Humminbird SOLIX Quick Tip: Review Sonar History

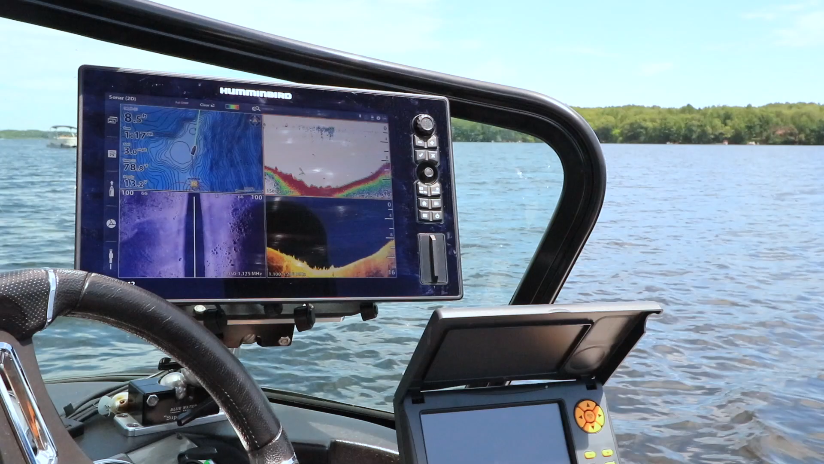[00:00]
Here's a tip that will help you get started with your Humminbird Solix.
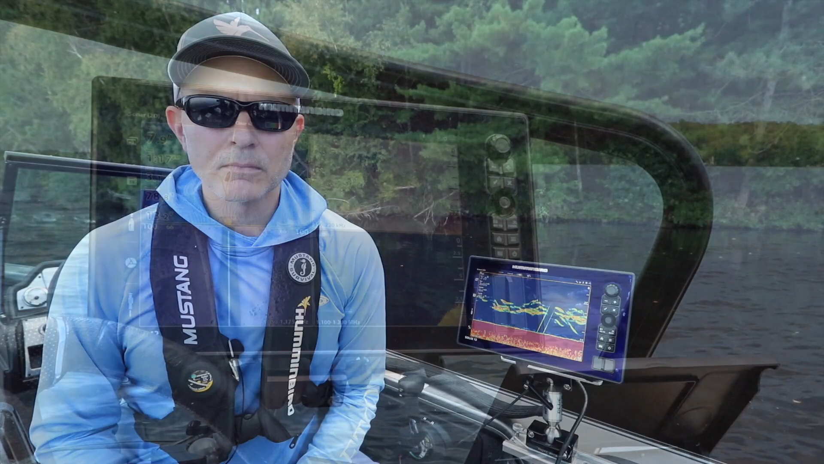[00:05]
One of the powerful things you can do with your Solix is go back in time and
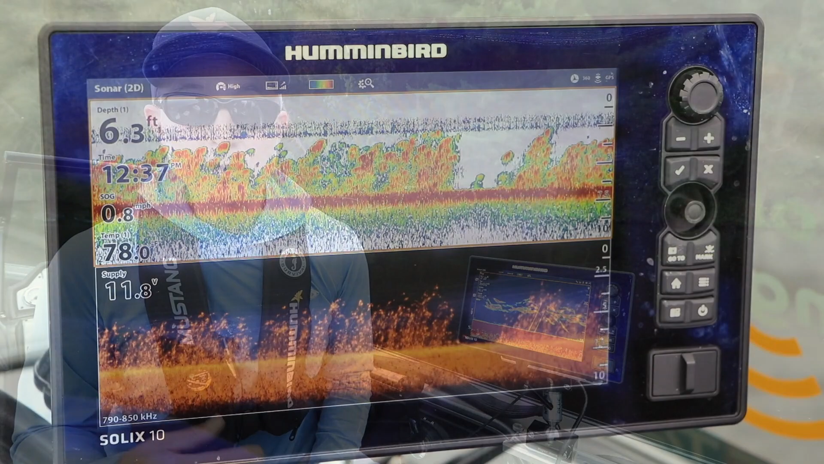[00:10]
On screen: depth 6.3 ft
review your sonar history much farther back than what's displayed on the screen.
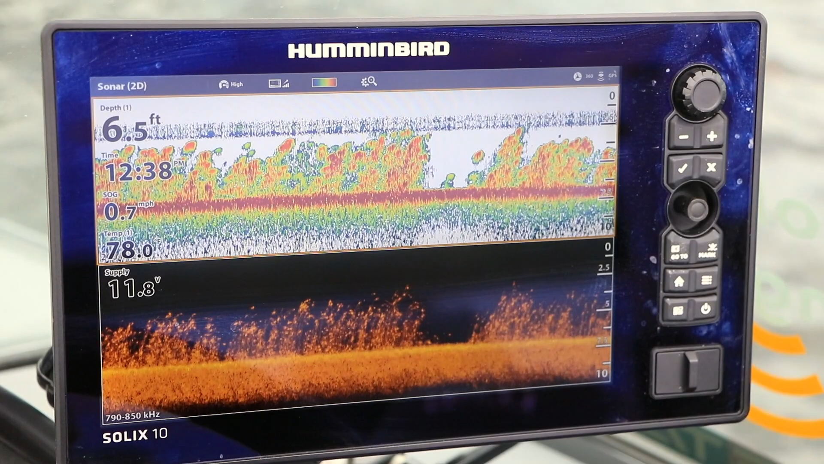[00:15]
On screen: depth 6.5 ft, speed 0.7 mph
Now this works in any of your side imaging, down imaging,
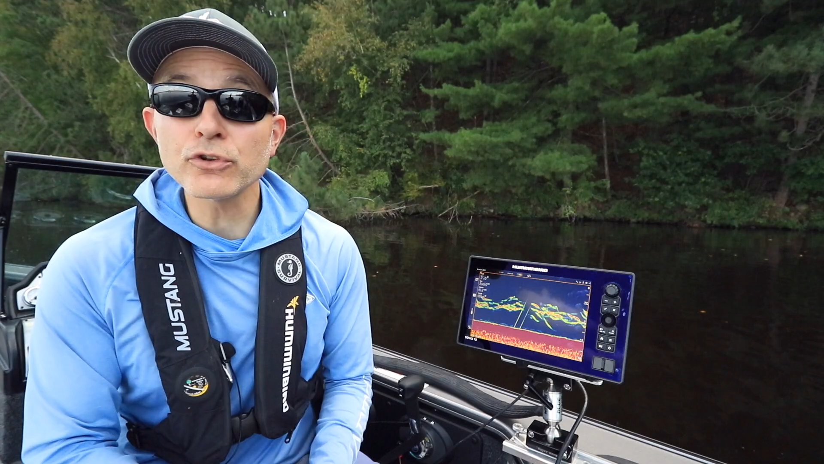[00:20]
or traditional 2D sonar views and is really easy to do.
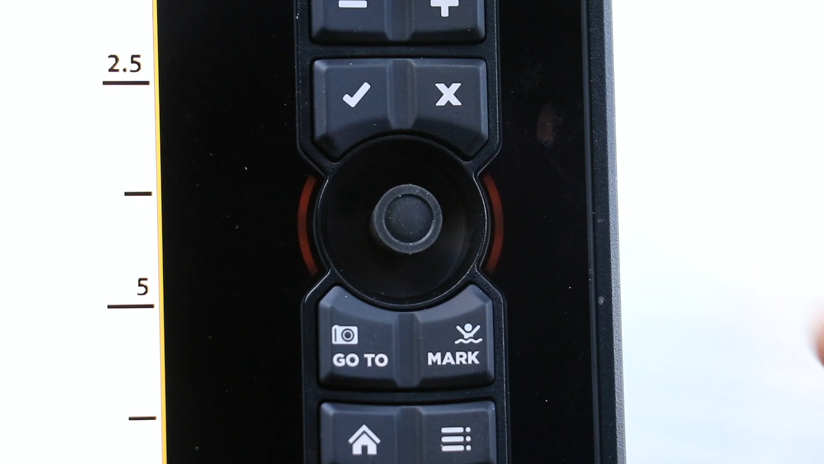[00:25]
Tap the joystick to activate the cursor and then, using the joystick,
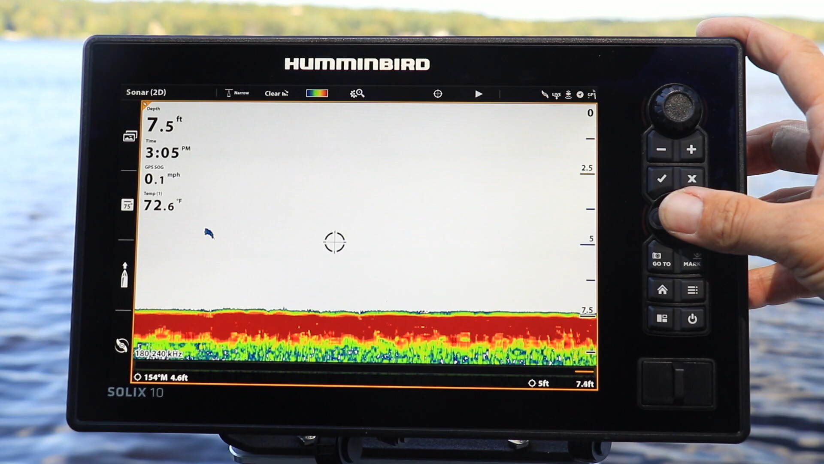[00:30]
On screen: depth 7.5 ft, water 72.6°F, speed 0.1 mph
move the cursor left and right to review your 2D sonar or down imaging history or move the cursor from top to bottom to review your side imaging history.
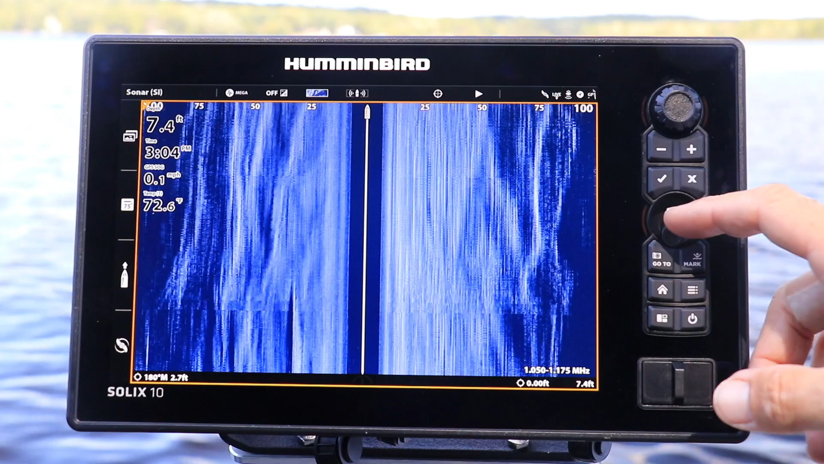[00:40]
On screen: depth 7.4 ft, water 72.6°F, speed 0.1 mph
You can also review your sonar history by using a one finger swipe on any of your 2D sonar, down imaging, or side imaging views.
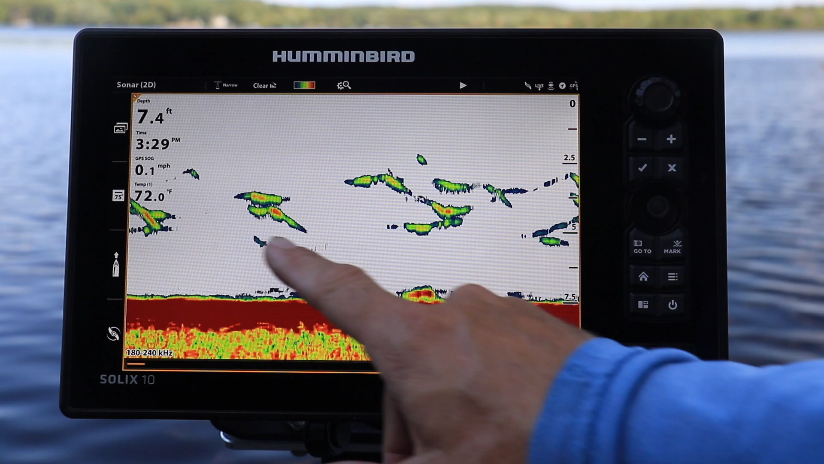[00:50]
On screen: depth 7.4 ft, water 72.0°F
When you're ready to return the display to live action,